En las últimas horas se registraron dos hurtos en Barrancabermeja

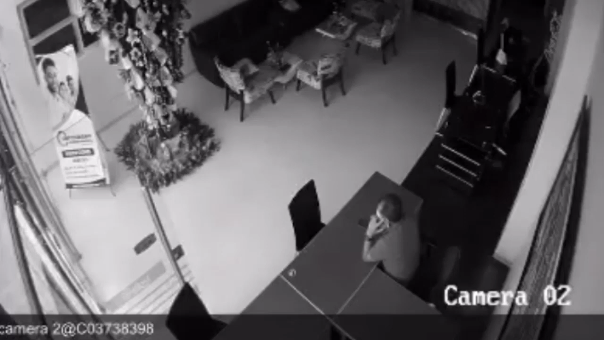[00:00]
En las últimas horas se han presentado dos hurtos en Barranco Bermeja,
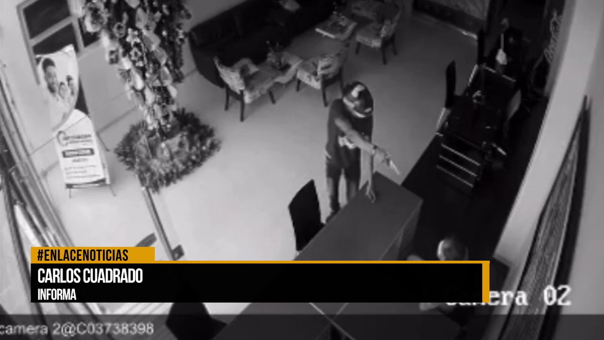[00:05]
una de ellas quedó captada por el registro de una cámara de seguridad en el momento que un hombre ingresa a
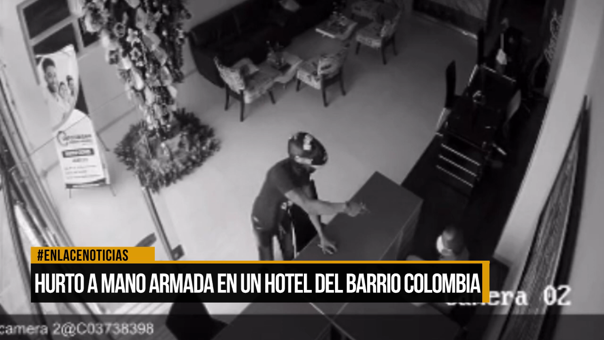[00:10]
un hotel de Barranco Bermeja e intimida a las personas que allí se encontraban con un arma de fuego. El desconocido que llega con casco cerrado al establecimiento amenaza a un hombre a quien en cuestión de minutos le quitó sus pertenencias, dándole tiempo para llevarse el dinero en efectivo que la víctima tenía en su billetera y dejarla, posteriormente emprende la huida. Ante ello, preguntamos a la comunidad sobre lo que piensa de la percepción de la inseguridad en el barrio Colombia. La inseguridad en este momento ha acrecentado absolutamente más, ¿por qué?